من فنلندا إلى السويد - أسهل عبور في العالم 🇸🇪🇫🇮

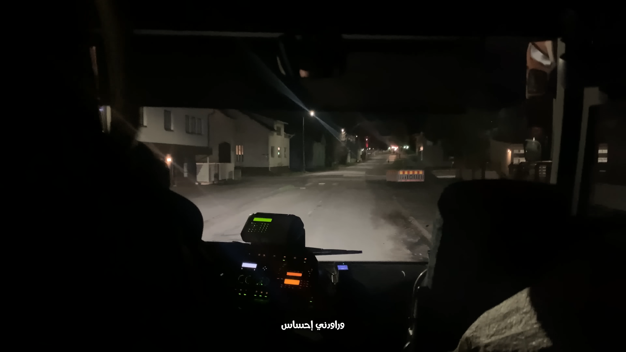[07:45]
جاني ذاك الإحساس سوف نرى البلاد جديدة وراني
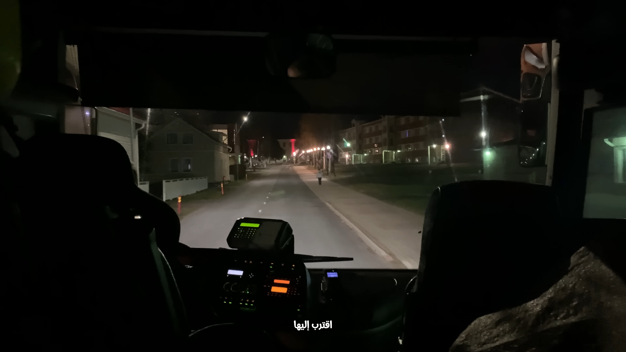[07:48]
نقرب بلها وراني نودع في فنلندا اللي كانوا عندي فيها ذاك رهيات جميلة ماشين في الطريق شوفوا
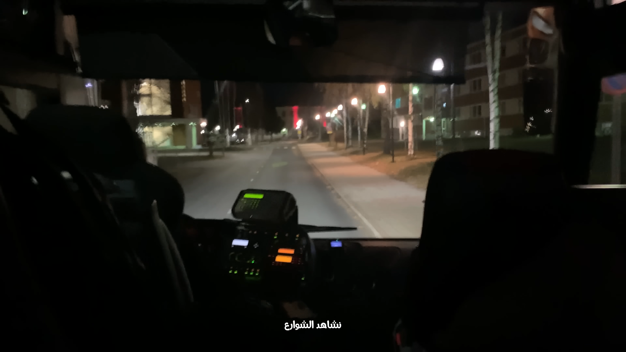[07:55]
في الشوارع ذوك وبعد هذه اللي مقابلتنا منها كنت شوفوا فيها ذاك هي السويد وين كانت ضو دورنا؟
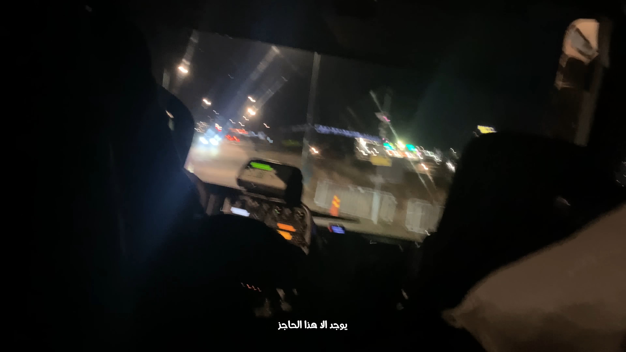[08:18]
الباريير وكاميرا وصيارات على شرطة وكافي روح يعبرت خلاص